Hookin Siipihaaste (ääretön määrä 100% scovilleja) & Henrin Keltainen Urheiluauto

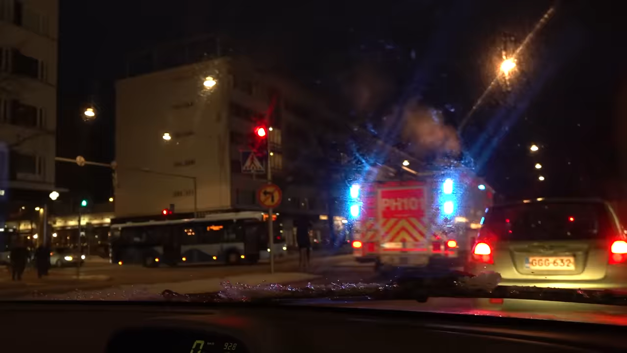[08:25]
Tänäkin mä en tykkää käydä isoiskaupungeissa. Täällä joutuu heti tällä. Aina joutuu johonkin. Kierretään takasin. Tästä oikeaan.